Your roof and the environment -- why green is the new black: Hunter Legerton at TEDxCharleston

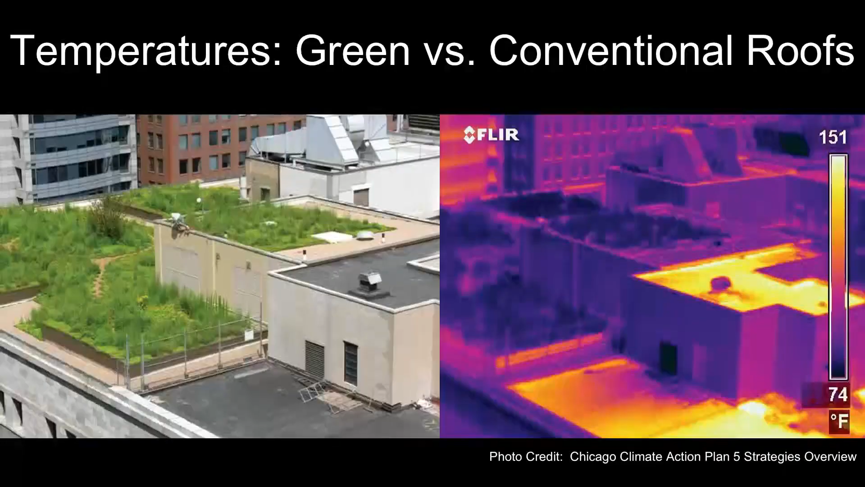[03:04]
On screen: scale top 151°F, scale bottom 74°F
And on the right, you can see that a thermal image of this exact same roof shows massive temperature differences, where yellow shows higher temperatures and darker purple shows cooler temperatures.